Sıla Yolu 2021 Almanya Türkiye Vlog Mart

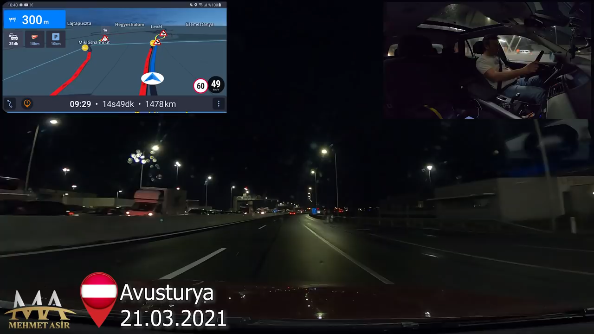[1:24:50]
Buradan başladı. 843.4. Bakalım kaç metre olduğunu sadece. Saymayacağım bu sefer arabayı. Kaç araba var. Kaç metre olduğuna bakıyorum. Buradan bir yandan bir ses geliyor ama nereden geliyor bilmiyorum. Benim... burada. Burada da var. Bizim önümüzde de var şimdi sıra. Macaristan'a girişte de sıra var.
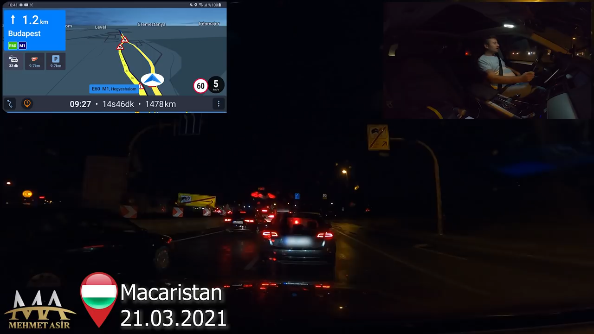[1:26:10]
İlk defa burada bu kadar sıra olduğunu gördüm. Bu sol taraf Avusturya girişi hala devam ediyor. Bakalım nereye kadar gidiyor. Buradan kontrol ediyorum. 600. Şu anda 600 metre oldu. Avusturya kapısından buraya kadar 600 metre. Şöyle daha devam ediyor. 18.42 saat. Tam 10 saat olmuş ben buraya kadar. Gelinceye kadar 10 saat geçmiş evden çıkalı. 8.44'te çıkmıştım. Şu anda 18.42. 850 kilometre buraya kadar.
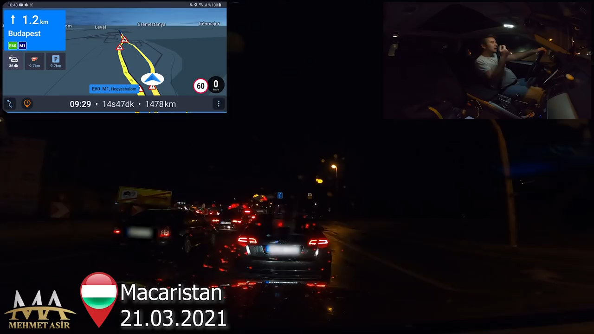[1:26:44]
Evden buraya kadar 850 kilometre gelmişim. Almanya ve Avusturya'yı 10 saatte geçtim. 8.7 litre ortalamayla gelmişim. Ve saatte 95 kilometre hız ortalamasıyla gelmişim. Tek kapı mı burası? Niye böyle buraya giriyor o zaman bundan? İki sıraydı, teke düştü. İkiydi, teke düştü şimdi. Bilseydim ben şu sol taraftaki önüme geçirmezdim onu ben bilseydim böyle olduğunu.
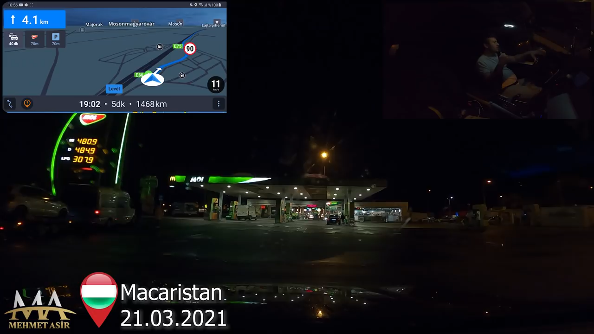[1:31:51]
485 benzin 481 burada. Şurada bir kenarda duruyorum hemen. Burada vinyetimi alacağım. Macaristan vinyetini. Ondan sonra yola devam edeceğiz.
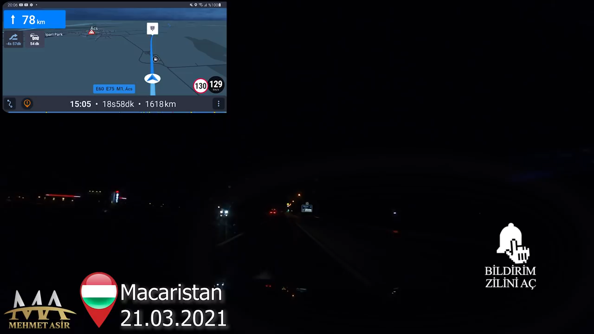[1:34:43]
McDonald's var. Burası Only for Transit yazıyordu. Yani biz buraya girebiliriz.
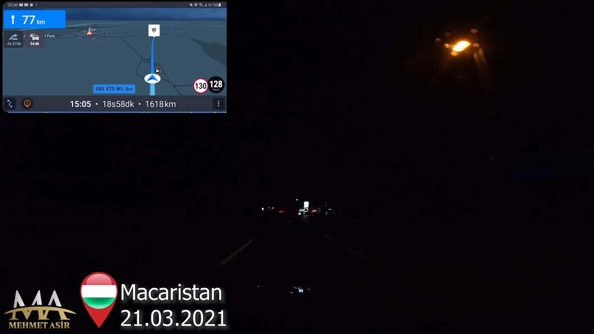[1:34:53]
Bu sağ tarafta mazot alıp yemek yiyip karnımızı doyurabiliriz. Uyuyabiliriz. Burada sağ tarafta.
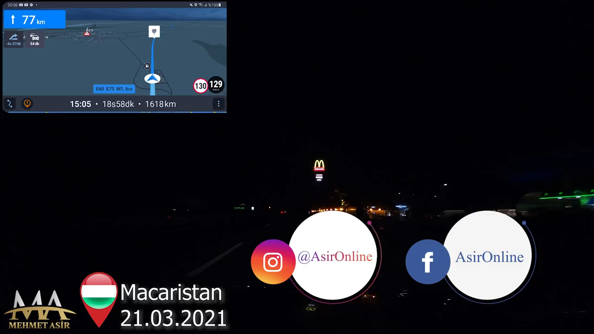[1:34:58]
Evet, sağ tarafta Shell var. Burada Shell'de 475 ve 484. 475 ve 484 mazot ve benzin fiyatları. Forint. Buranın parası forint. Burası bu park yeri var burada bir tane. Buraya giriyorum şimdi ben, kısa bir mola. Ondan sonra yola devam edeceğiz.
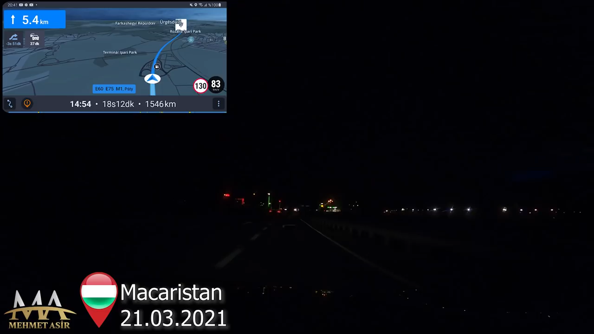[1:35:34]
Only for Transit logosu vardı burada hemen. O yüzden girebiliyoruz buraya. Not for Transit yazan yerlere giremiyoruz. Burası Only for Transit. Hemen yakıt fiyatlarına da bakayım. Şurada dizel 488. Dizel. Benzin de 484 forint. Buranın parası forint.
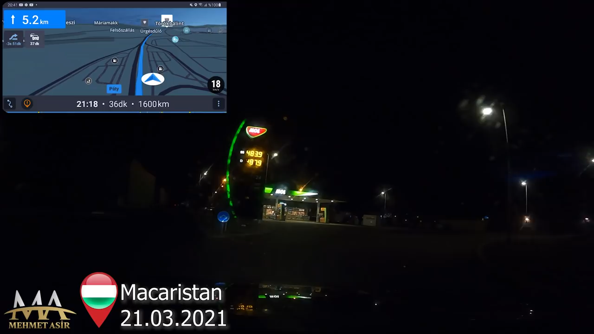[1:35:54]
484 forint'e benzin veriyorlar. 488 forint'e dizel veriyorlar. Romanya girişi, gene bu Romanya'ya vermiş beni.
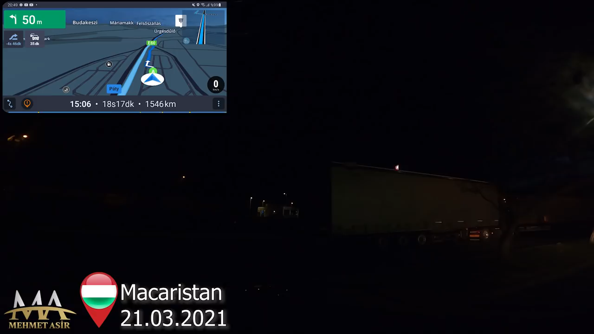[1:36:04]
Dur şunu düzelteyim, ondan sonra Sırbistan girişine bakacağım. Yine Romanya üzerine vermiş. Niye veriyor beni? Hala da Romanya Romanya.
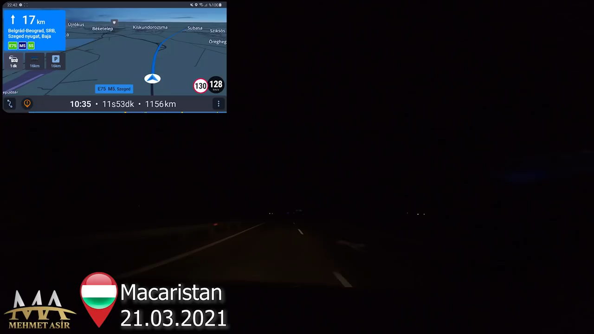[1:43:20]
Ocak ayında buradan çıkmıştım ben. Buradan sağ taraftan çıkınca yol sola doğru dönüyor. Soldan giden yol ise düz gidiyor. Sırbistan'a doğru ben şimdi buradan düz gidiyorum. Sağdan çıksaydım Romanya istikametine gidebilirdim. Ama buradan Belgrad istikametine, Sırbistan'a doğru gidiyorum. Sağ tarafta da Romanya istikameti Arad şehrini gösteriyor. Yine ama tamam, Sırbistan'a doğru gidiyoruz.
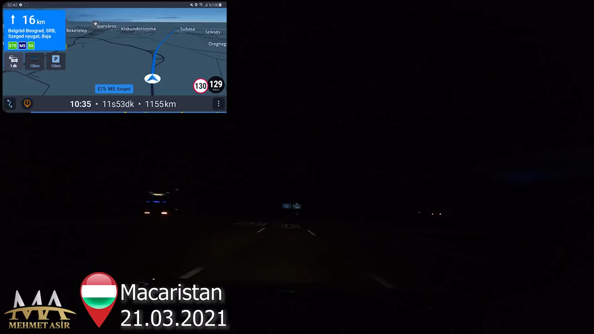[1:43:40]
Şu anda Macaristan'da Sırbistan sınırına doğru yaklaşırken 1,5 kilometre kala bir tır kuyruğu başladı. Hatta 2 kilometre kala bir tır kuyruğu başladı. 2 kilometre burada Sırbistan'a girmek için bekleyen tırlar var. Evet, burada sol tarafta karşıda arandımdı. Şimdi sağ taraftan çıkış yapacağız. İlk defa pasaport göstereceğim burada.
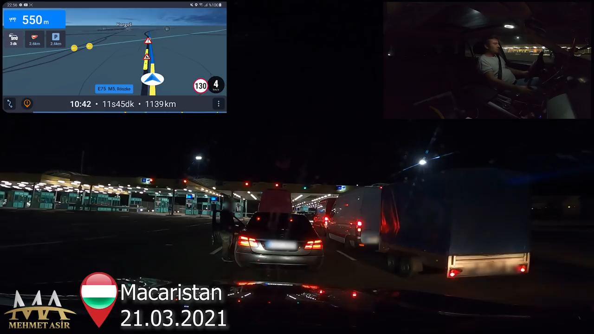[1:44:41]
Kaç araba? 1, 2, 3, 4, 5, 6. Sağ tarafta 6. 7, 8. Burası 6 ise burası da 6. Ben 7. arabayım sol tarafta. 7. araba kırmızıya dönmüş. Kırmızı mı sol taraf? Işık kırmızı yandığı için mi sağa gitti bu? Sağda yeşil yanıyor, solda kırmızı yanıyor. Ama solda bir sürü araba var. Şimdi bunlar geçmek zorunda burada.
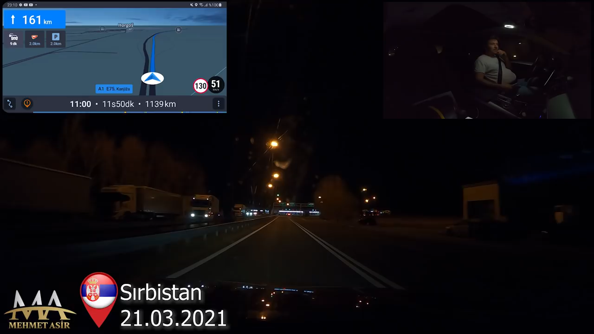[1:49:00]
Sırbistan sınırlarındayız şu anda. İki kapı açık. Ama birisinde yine duba koymuşlar. Sol taraftakinde duba var. Yani ışık yanıyor ama boşuna yanıyor. Biz sağ taraftakine girelim. Evet.
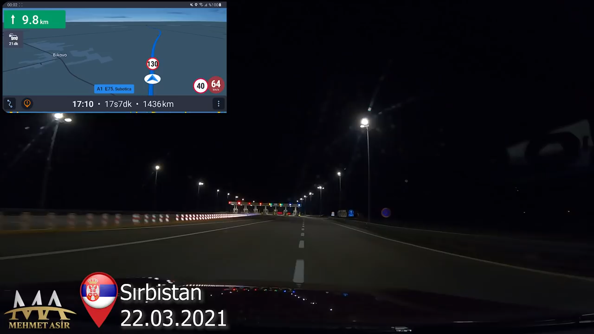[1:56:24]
bu maviler ENP kartı olanlar veya cihazı olanlar. Ben buradan sol taraftaki gişeden kartımı alacağım. Otoban giriş kartını buradan şimdi çekeceğim. Evet, verdi kartı. Buradan kartımı çektim.
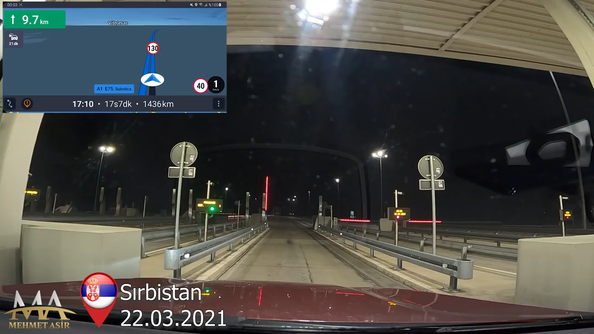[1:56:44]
Benim plakamı yazdı. Kategori, arabanın kategorisini yazdı ve kapıyı açtı. Şimdi bu kartı ben Belgrad'a gelirken orada otoban çıkışında ödeyeceğim. Yine bu kartı vereceğim ve nereden girdiğimi oradan hesaplayacaklar. Ben orada ödeyeceğim. Bu sefer normalde hep euro olarak ödüyordum ben. 5,5 euro burası Belgrad'a kadar. Bu sefer kartla, kredi kartıyla ödemeyi test edeceğim. Ve ne kadar çektiğini kontrol edeceğim sonra.
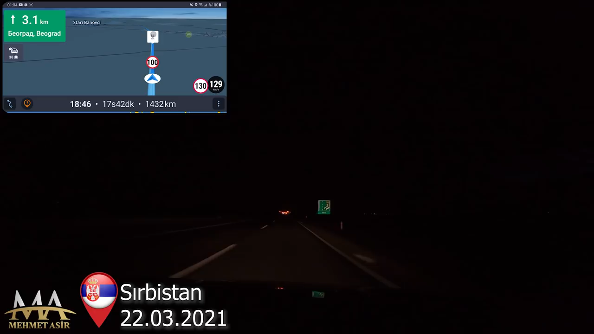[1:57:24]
Yani kredi kartından 5,5 euro mu çekecek, daha fazla mı çekecek, daha düşük mü çekecek göreceğiz. Az önce Macaristan'dan Sırbistan'a girdikten sonra otobandan çektiğim kartı ödemesini yapmam gereken yere geldim. Belgrad'a çok yakınız artık. Burada şimdi bu otobandan çıkacağız ve ödeme yapacağız.
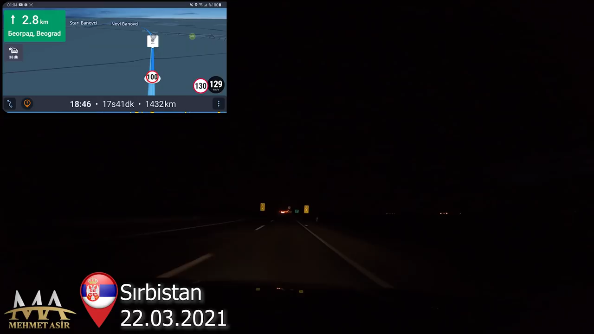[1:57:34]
ENP'ler sağ taraftan gitsin diyor. Yine az önce ENP ile ilgili orada bilgi vermiştim. ENP burada transit geçiş hemen. Önceden ödemeli sistem ENP. Cihazı varsa sağdan maviden, mavi gişelerden geçiyor. Biz yeşil gişelerden geçeceğiz. Şimdi burada 5,5 euro normalde burası. Ben kartla ödeme yapacağım. Bakalım kartla nasıl oluyor.